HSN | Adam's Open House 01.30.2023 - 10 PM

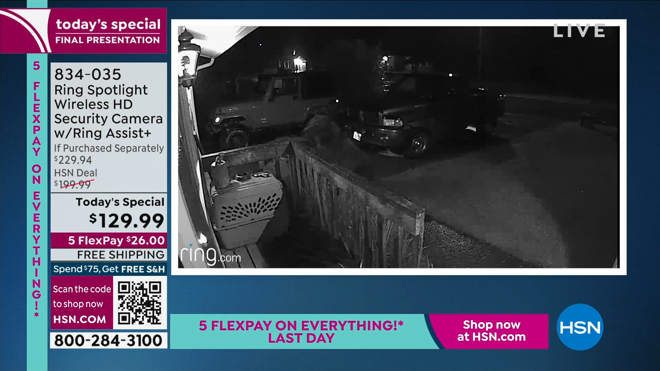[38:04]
Yeah, he's looking for some food to eat, but that's good information to have before you run out to your car, right, and encounter a bear. So this is what ring is all about, letting you know what's happening without you having to even get off the couch.